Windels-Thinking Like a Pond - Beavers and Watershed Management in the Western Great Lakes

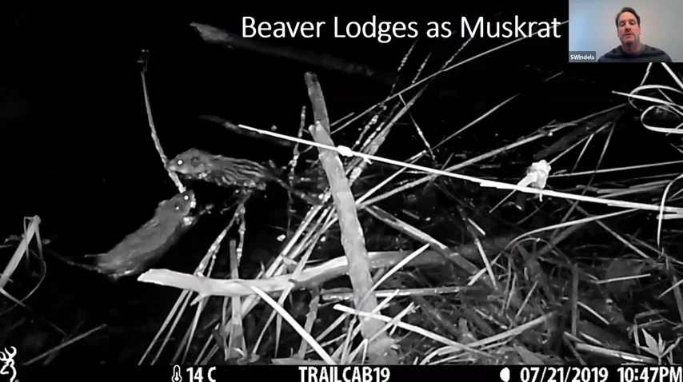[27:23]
is another area of active research that um that we just started last year is trying to understand um how muskrats use beaver lodges so it's been sort of known for a while that muskrats will occupy old beaver lodges or even lodges that um they can co-habitate with beavers but we've been amazed at how frequent this happens in more than 50 percent of the beaver lodges that we have here in voyagers and we have a lot um about a thousand that more than half of these have muskrats
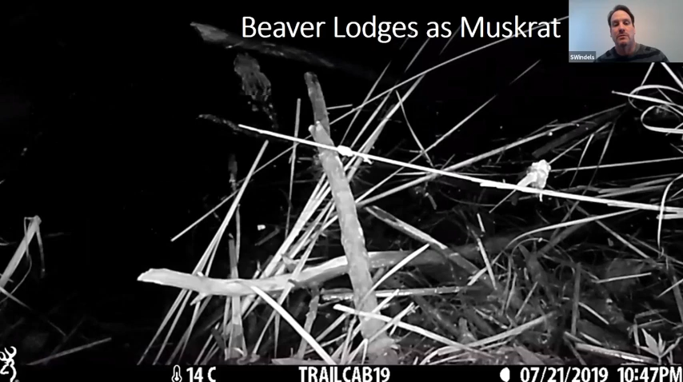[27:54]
also living inside of them so here's you can see they're muskrat dragging a piece of vegetation down into the lodge